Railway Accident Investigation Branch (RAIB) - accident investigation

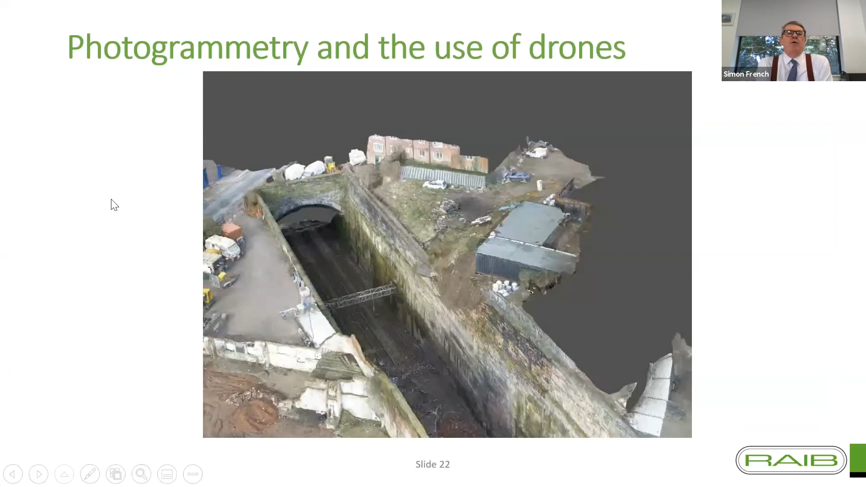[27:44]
Photogrammetry and the use of drones. What you're going to see here, I'll run a very short sequence. Hopefully you can all see that. This is an image prepared using a drone fitted with very special cameras fed through software that allows us to create a three-dimensional image of a very difficult site. This, in fact, is the approach to Liverpool Lime Street.
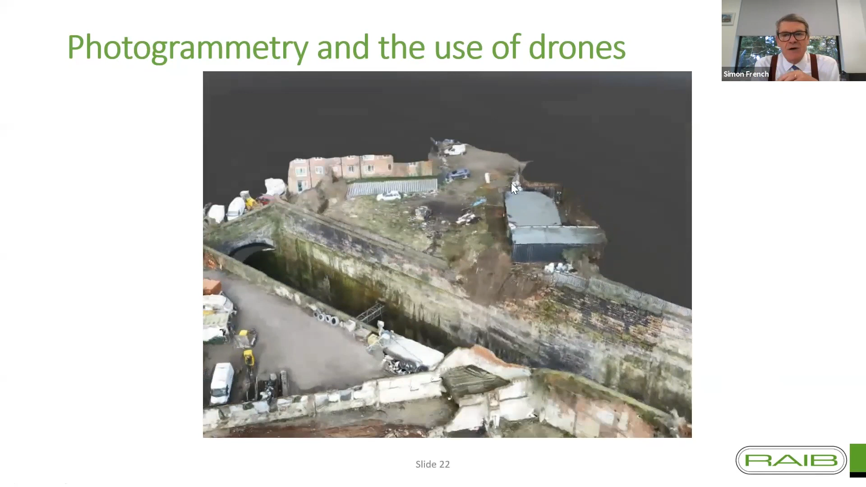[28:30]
we're able to create these rather incredible images. Yes, I know it looks like a photograph, but trust me, it isn't. It is a cloud of pixels, and you're able to measure between any two points in that cloud of pixels.